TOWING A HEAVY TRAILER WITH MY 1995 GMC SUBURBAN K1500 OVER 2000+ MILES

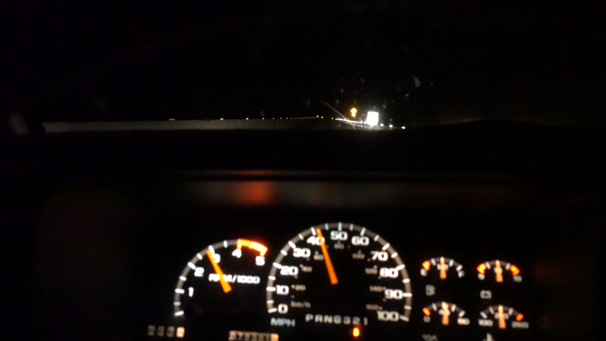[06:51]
I've been heading up this, uh, really steep grade for the last, gosh, it's probably been two miles now. Just seems like it's taking forever.